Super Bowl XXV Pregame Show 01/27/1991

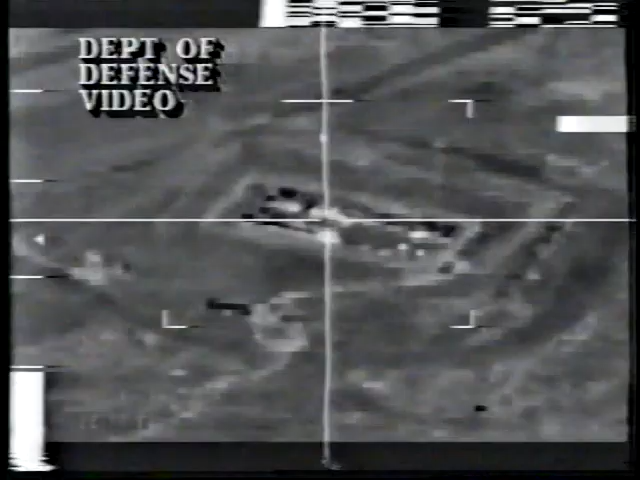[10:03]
fighter bombers had moved in and mounted an attack on that very location where the Iraqis had opened the taps and were by soccer field in Tampa.